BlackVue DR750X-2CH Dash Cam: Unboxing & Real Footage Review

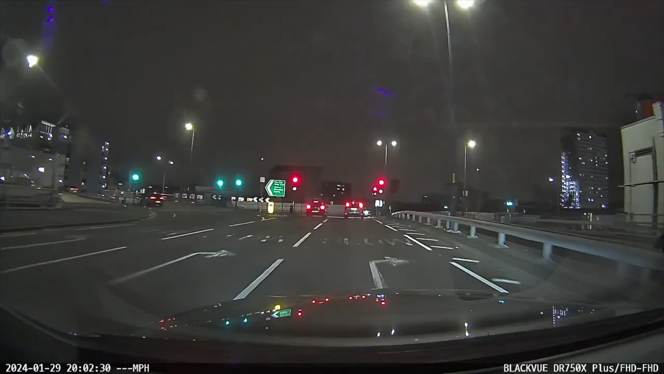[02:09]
At night time, the front is still good, but the rear isn't as good. However, you can still make things out.
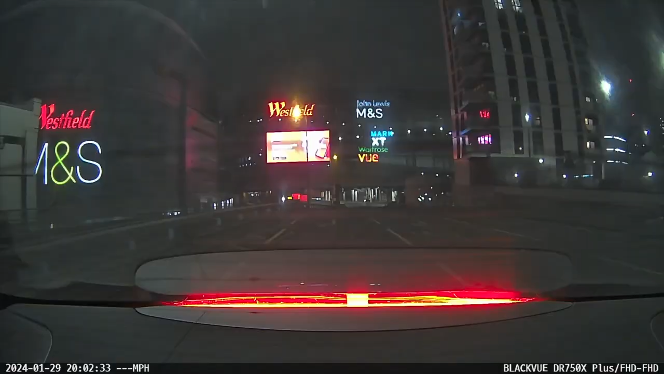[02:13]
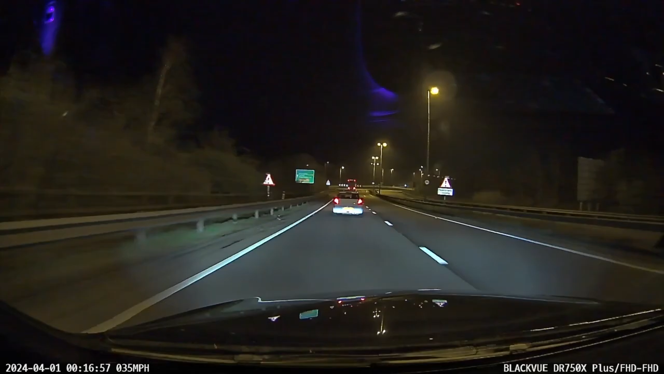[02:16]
And if you're in an unfortunate incident where someone rear ends you, for example, it'd still be enough proof,
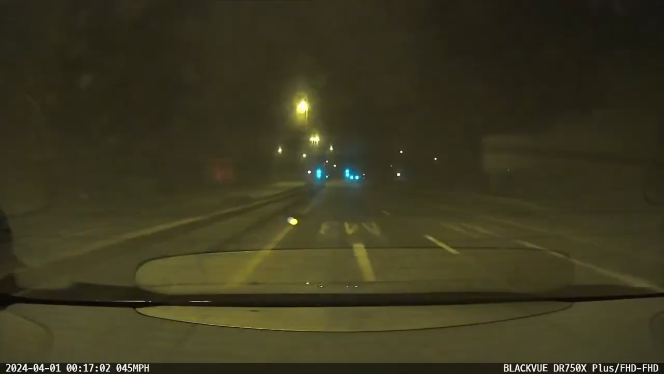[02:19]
especially because you'll have both the front and the rear cameras, which of course record simultaneously.